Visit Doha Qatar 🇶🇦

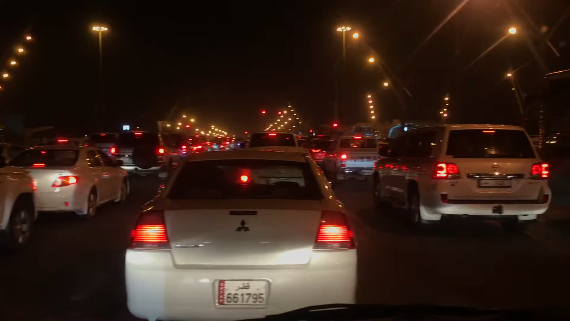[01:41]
દીણા બંદે પેશી કોતારમાં છીતી રાતમાં ટરફ�ક જામાં પીશી હી� નો ઘમનાકુ લાગી હું છાં છન કીનકી બાતવરું કારણપણે રાતમાં સુંદરતાક કારણપણે રાતમાં છાં છ